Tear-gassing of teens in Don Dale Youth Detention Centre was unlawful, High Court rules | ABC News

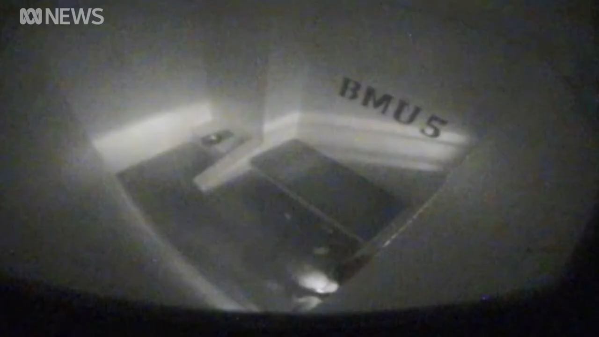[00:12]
Josiah Binsaras, Leroy O'Shea, Kieran Webster and another then teenage boy are inevitably tear gassed, unable to escape their concrete cells as officers try to detain a then 14 year old Jake Roper nearby.